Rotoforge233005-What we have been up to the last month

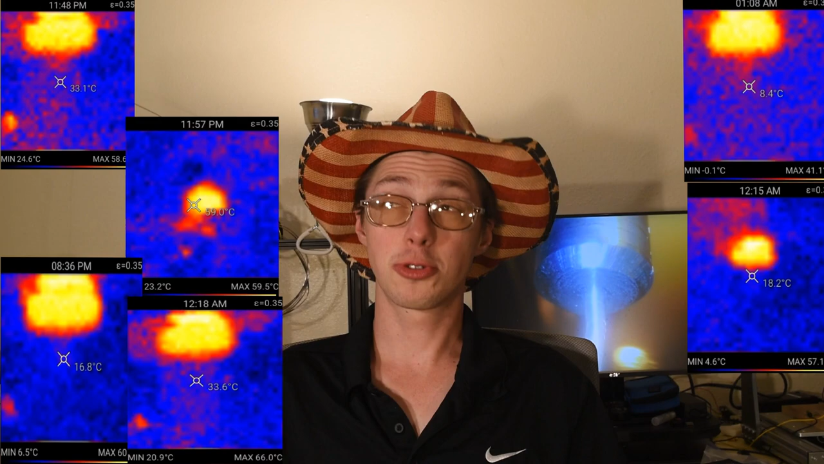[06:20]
It has taught us some interesting things. We've gotten some intuition for some elements of the system we didn't have before. In particular, it indicates that it is possible to release most of the heat of work, of plastic work of the metal as it flows through the die, into the material as it flows out of the die, as it extrudes, into the extrudate. And basically it means that the extrudate can carry the heat of the plastic work and the heat of friction away from the region of interaction with the die inside the die to the outside of the die.